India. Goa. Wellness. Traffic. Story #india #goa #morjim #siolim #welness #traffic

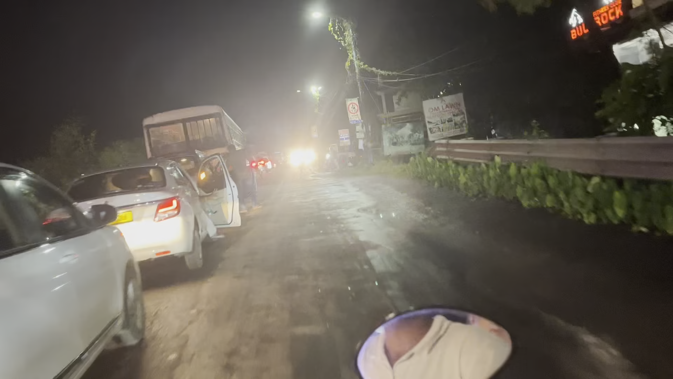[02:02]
И здесь что-то, видимо, произошло на мосту.
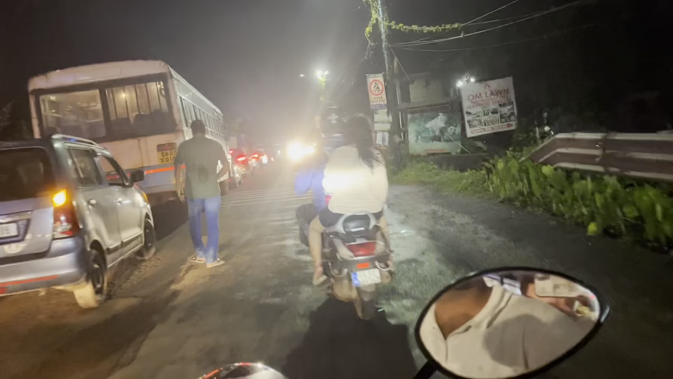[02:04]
Сейчас с вами посмотрим вместе. Потому что очень большая пробка.
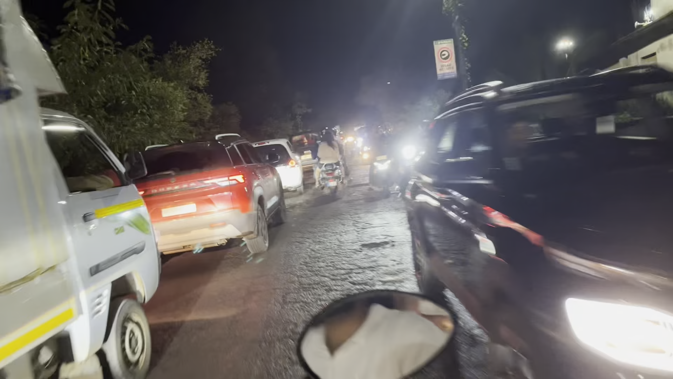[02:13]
Начала снимать практически с уже с середины даже. Вот, поэтому сейчас посмотрим с вами, что случилось, почему так много машин, байков.
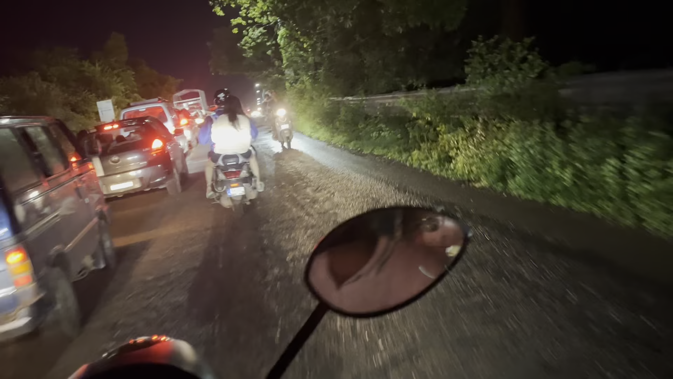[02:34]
В обратную байки машины едут, а здесь практически все стоят. Ну, Индия, как я уже говорила, это страна, где здесь нету никаких правил дорожного движения. Мы вот сейчас едем по встречной. Сейчас посмотрим.
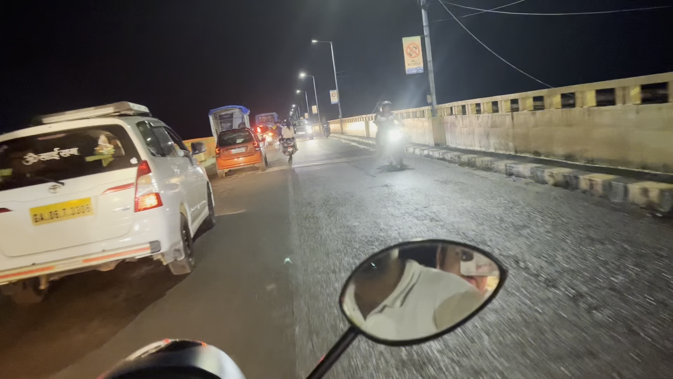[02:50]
Может, конечно, просто поток машин из-за этого так много. Такая большая пробка. Количество машин.